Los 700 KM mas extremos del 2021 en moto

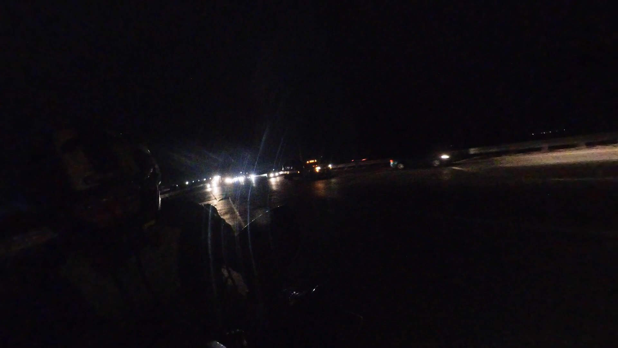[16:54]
Al tomar la carretera 57, la México-Querétaro, hombre, sabíamos que estábamos a 70 kilómetros de llegar a nuestro destino.